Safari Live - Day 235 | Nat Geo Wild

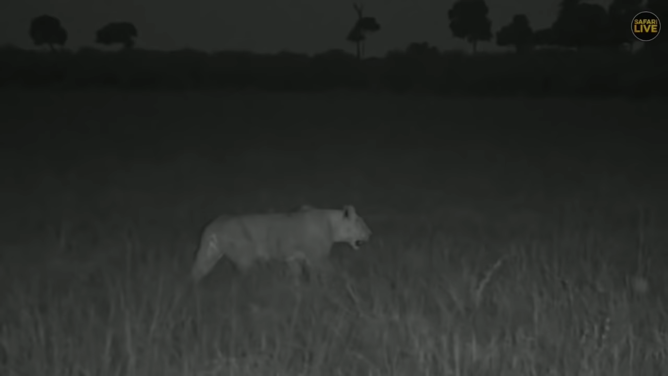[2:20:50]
that the lionesses would actually do this, that go and do big loops. We always talk about it, but it's not often that you can actually see it unfolding from the air. And so she's probably going to come around and try and frighten all those animals that are in the distance into the waiting sort of ranks of the individuals. They're going to spread themselves out in the open here. And it's a winner. It's a bit of a gamble, because the animals might not run directly to where you want them to.
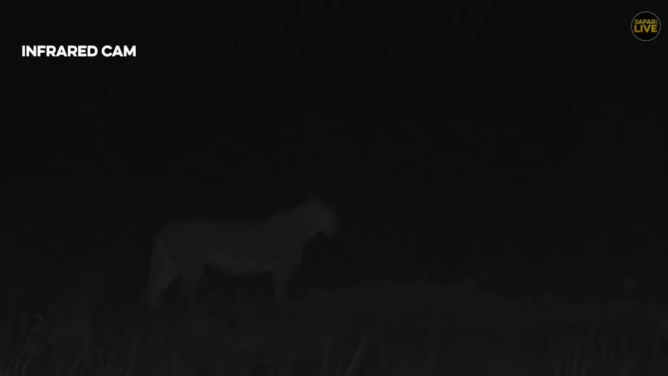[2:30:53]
scared a few impala, and then snuck back out again and has come sort of around and back towards where the others are. And we're not going to shine any lights. She is facing basically the direction where the others were coming from, and I'm not sure if there's anything hidden away in the open area here.
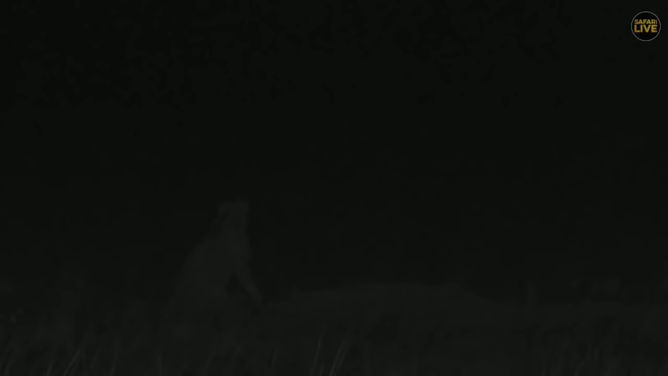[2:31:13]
We don't want to give away anything. We don't want to shine on any of the animals. We are using the infrared, so it's completely non-intrusive to predator and prey alike. And I do apologize for the quality. We are a good 60 odd yards from this lion at the moment, lioness, and she's looking into the darkness trying to find themselves some dinner. They were looking very hungry, the pride,
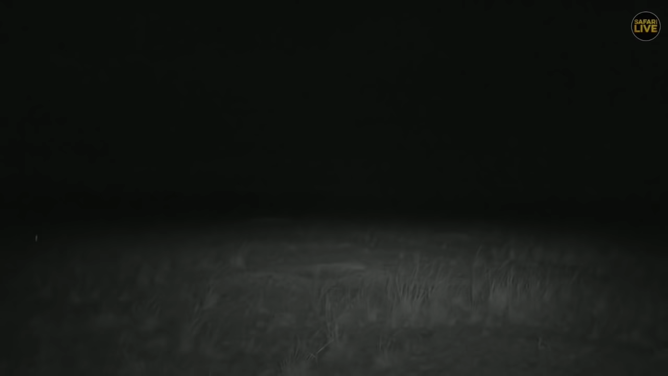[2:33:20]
Nothing there. Doesn't go very far, the light, unfortunately. We do really need that FLIR camera up here, then things would be fantastic. I'm sure James would like to work with it as well. Okay, well, let's turn around, James, shall we head back to that other road that we had? Just a quick scan. There are some animals over there.
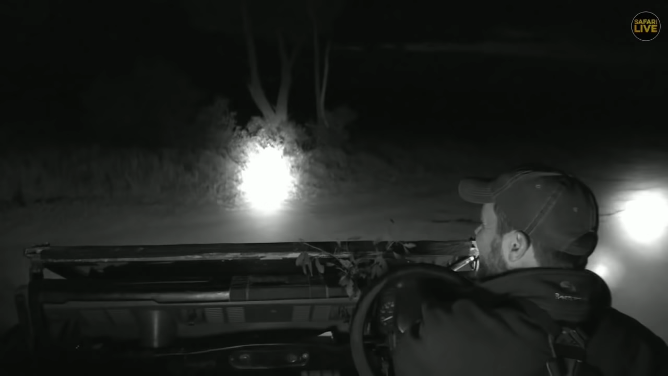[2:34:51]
We are indeed. We're still sitting with our boy, who is now starting to actually fall asleep now.
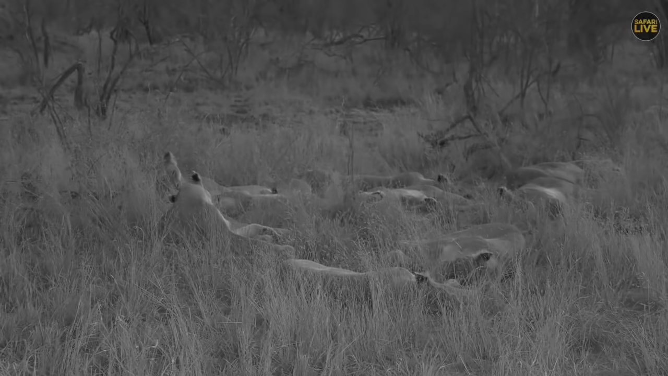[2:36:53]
I should have done it earlier. Now I'm trying to pull it down for query. I think I may have even put it on the wrong way. Oh well, we'll just go with it today. Anyways, the lions are starting to sort of wake up, but don't let them fool you just yet. The Ngurumas have the habit of yawning and rolling around and grooming themselves and then going back to sleep.
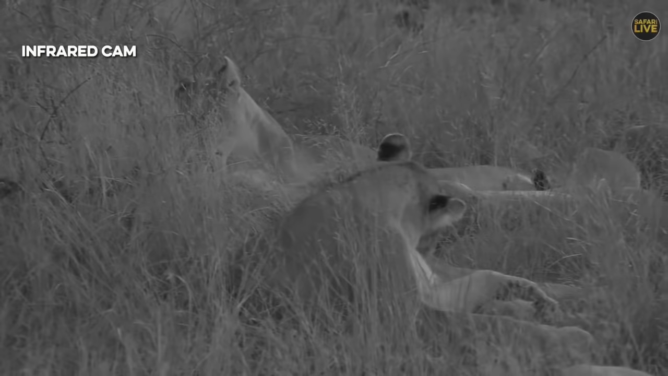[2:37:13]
So they might still do that. I'm just shuffling a whole thing, a few things around now after I've got my jersey on. It's much toastier now. Although it's not particularly cold anyways, it's just the temperature has dropped by about maybe 4 or 5 degrees Celsius, which means that I'll have to put a scarf and a beanie on soon. And of course, as you've noticed, we've gone into infrared. For all those new viewers out there who don't know what infrared is, it's our IR lights. And basically these cats, or any of the animals, can't see this light.
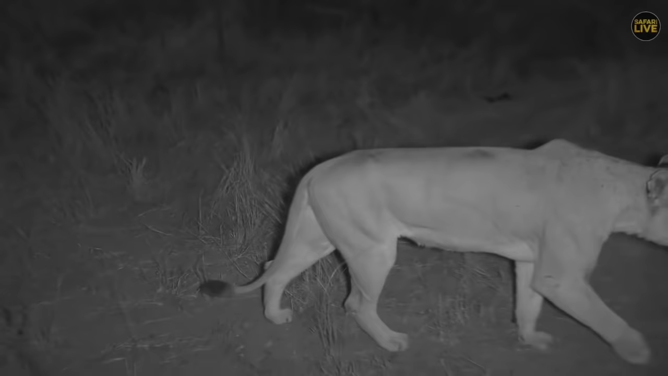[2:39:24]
She's just going behind the car, just out of view, but there's more lions on their way, so that's nice. Here comes the next one. Hello. I love the way they walk. Pretty epic how close they come.
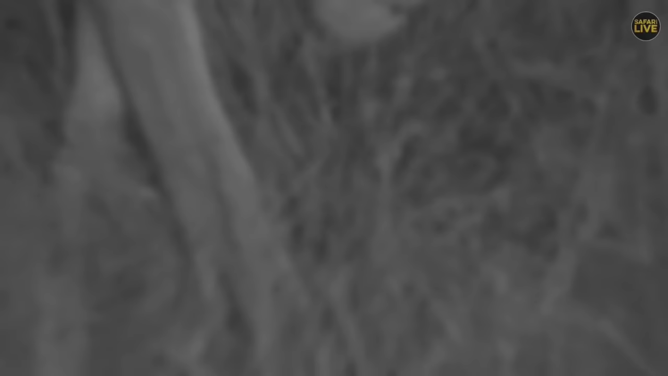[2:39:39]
Carla, you said hello, kitty.
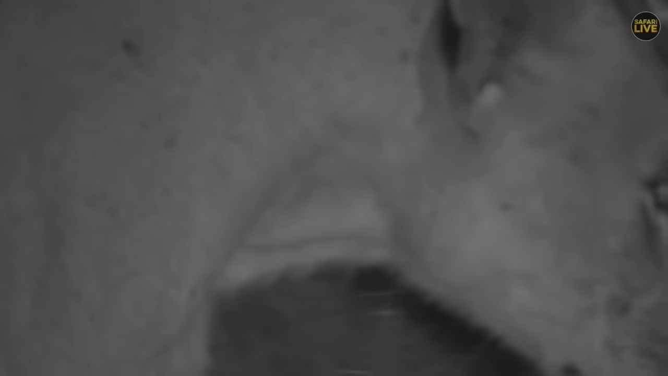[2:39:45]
And no, we're not talking about the brand. We're talking about these cats. I'm just stretching out. What have you got? You found yourself a bit of a... is it buffalo dung? It looked like Emma and I today as we were doing our workout.
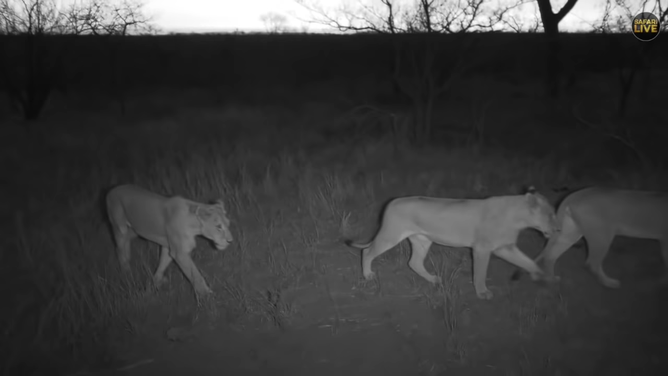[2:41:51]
Yes, best I be careful that the lions don't take my shoes. I need them more than they do. They've got this awesome padding under their feet. And also thorns bother them sometimes, but they'll hurt me a lot more than they hurt the lions. I need my shoes. It's also nice to see the Mungeni boys getting ready at the back there. Also doing some yawning and stretching. Ooh. Now it seems as though the lions in the Mara are one step ahead of the Nkuhumas.
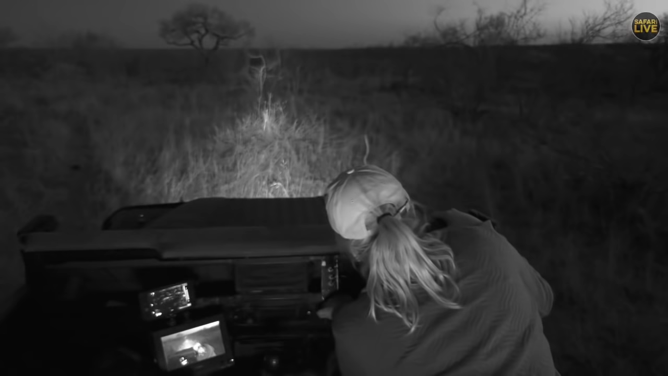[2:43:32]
Okay. Well, we're going to try again. We're going to navigate through this Terminalia forest as well as all the Maruda trees trying to drive into them. Follow the lions. Let's go back to Steve and give him a second chance at showing you those big cats. Sorry about the gremlins, folks. The lions, we have managed to catch up with them, and indeed they're one step ahead of the Nkuhumas due to the fact that the sun sets a little bit earlier here in the Mara at this time of year.
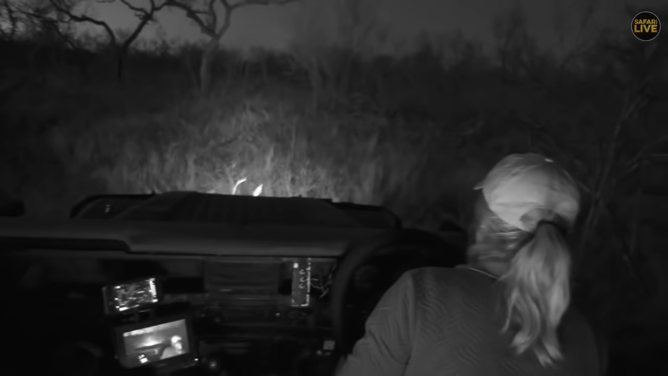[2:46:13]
I'm not going to be able to look back at any of you as I'm off-roading through quite a hectic spot. I've also just noticed, look at my hair, why does it do that? I don't know why I've become a crowned crane. Anyways, I'm trying to get ahead of the lions and get to the back of the buffalo herd, so I'm navigating through this thicket at the moment, so I do apologize, but I don't want to drive through any stumps. I don't want to fall into any holes like that. Look at that. Look at that massive, oh, it's not that big.
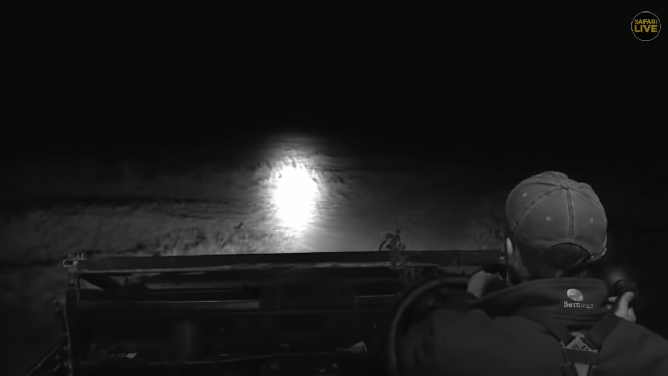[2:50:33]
Yes, well, we just had one of the lionesses chasing a wildebeest that was kind of moving towards us, and she nearly got it just in front, but the visual with the light is not great, I'm afraid, folks. So we're going to be moving around onto the other road. They've all started moving back towards where we originally saw them. Well, on that same sort of road, who knows, we might be able to catch up with them.